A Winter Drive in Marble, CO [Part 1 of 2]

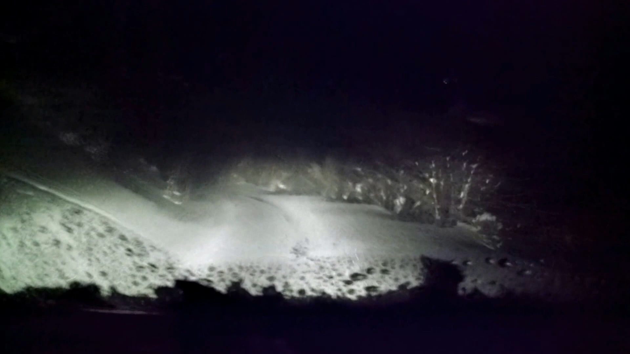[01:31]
Okay, if we make it down to the Bombolickies, I think we're there.
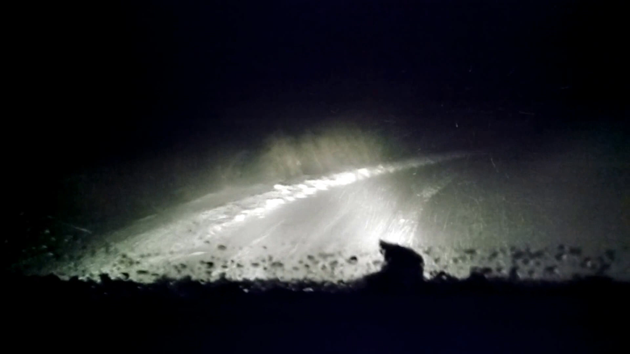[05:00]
I made it all the way to right where I start to go up the hill by Ray Gilberts. And I did not want to go off that edge. And I could not see the road.